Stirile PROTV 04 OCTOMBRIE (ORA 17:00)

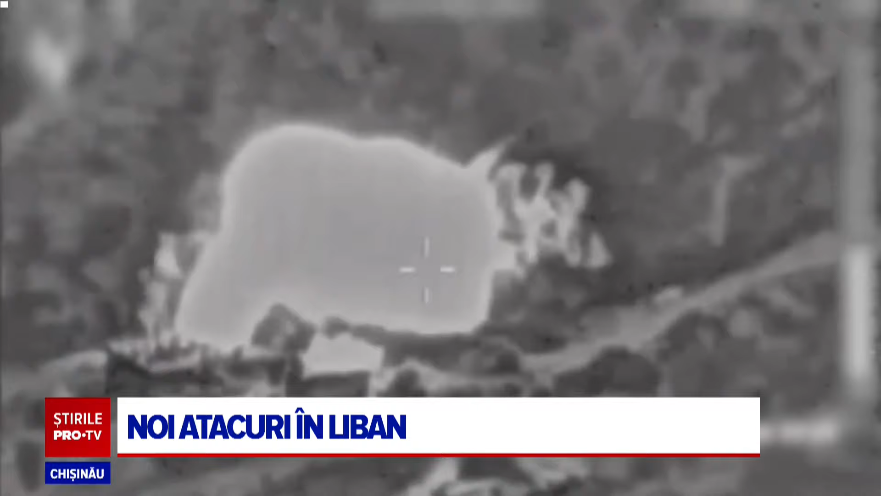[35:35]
Acolo era și sediul unui centru medical al organizației Potrivit autorităților libaneze,